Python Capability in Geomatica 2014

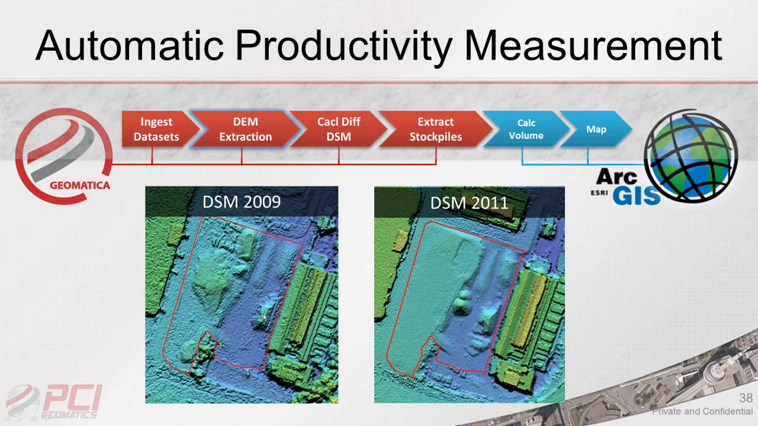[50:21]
We have an increase here, or a decrease rather here. And then we also have, for example, some minor changes here. This stockpile, for the most part, is the same, but it looks like it's changed a little bit, so we might be able to identify that. We have some new stuff here. So it's good that we can visually identify it, but we need to quantify this information.
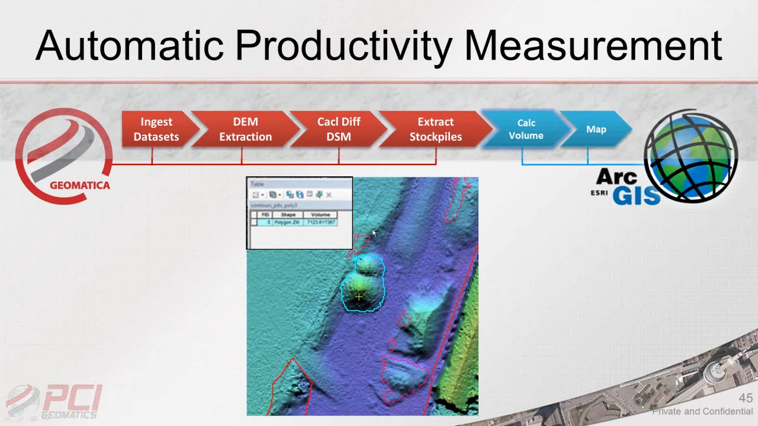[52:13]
And the functions we used for that, as you can see here, we used two ArcPy, or spatial analyst functions,